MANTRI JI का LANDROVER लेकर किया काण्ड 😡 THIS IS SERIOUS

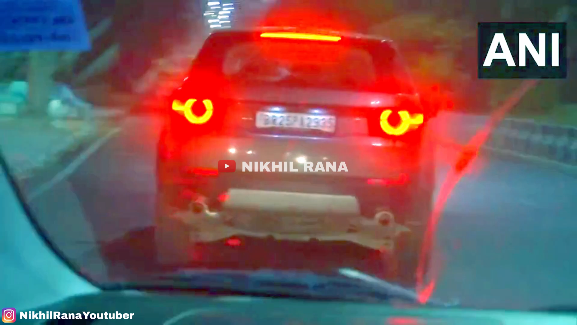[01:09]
रोड रेज काफी कौन होती जा रही है फर्दर रिपोर्ट के आना बाकी है बट मंत्री जी के ड्राइवर कंडिशन